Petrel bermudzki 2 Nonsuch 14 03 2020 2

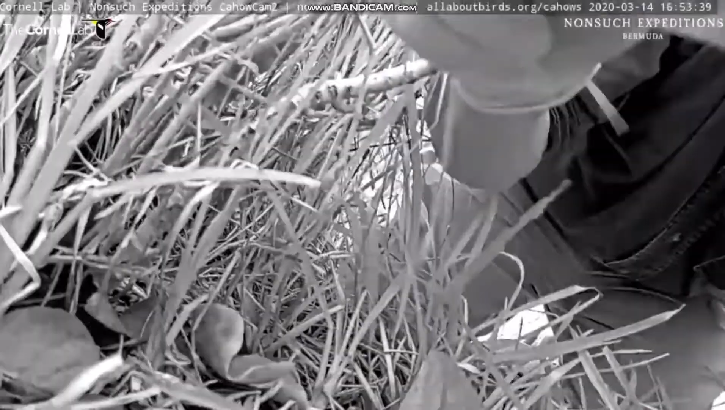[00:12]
Closed Captioning by Kris Brandhagen.com Okay, everything looks good, this is Jeremy Medeiros, the manager of the Cahau Recovery Project, checking and weighing all of the chicks on Nonsuch Island and elsewhere today.